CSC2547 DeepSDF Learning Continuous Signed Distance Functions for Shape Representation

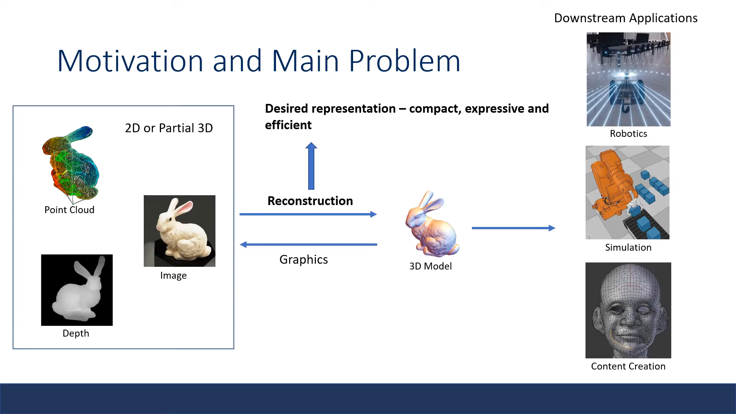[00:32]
The desired representation should be compact, expressive, and efficient. Before the Deep SDF and other implicit representations came out, the dominant representations could be categorized into three categories. There are voxels, point cloud, and mesh representations. Vauxhall can represent arbitrary typology, but it has a cubically growing compute and memory requirements. More compact representation, point cloud, do not describe surface.
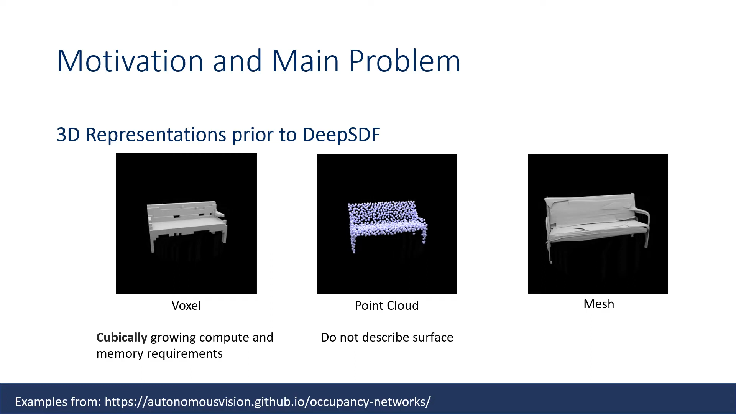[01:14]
Methods that produce triangular mesh directly at that time are limited to the typology of the template that they are using. Also, they often exhibit artifacts from inaccurate deformation, as shown in the example. I just want to mention that.
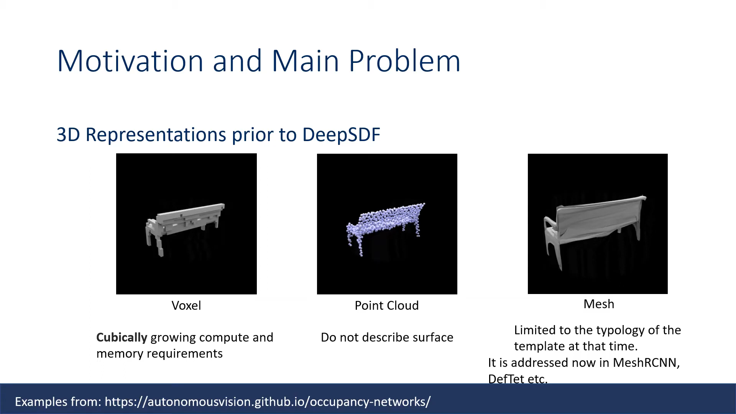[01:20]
Recently, there are a number of work proposed to overcome the issue of fixed template. These methods can output mesh with arbitrary topology, such as in MeshR-CNN and DevTet.
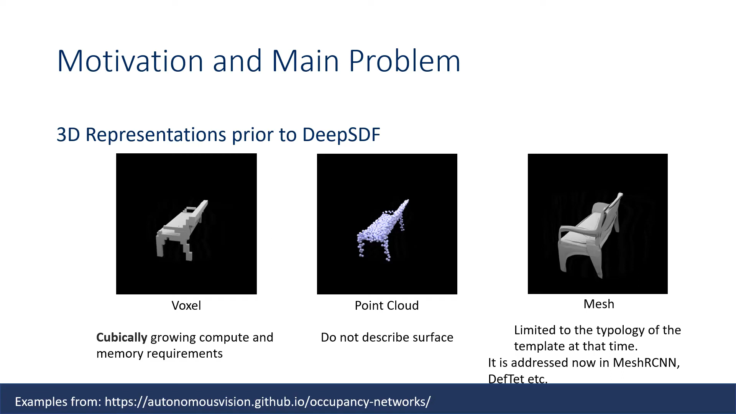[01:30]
Prior work on 3D representation lacks the ability of representing fine surface details.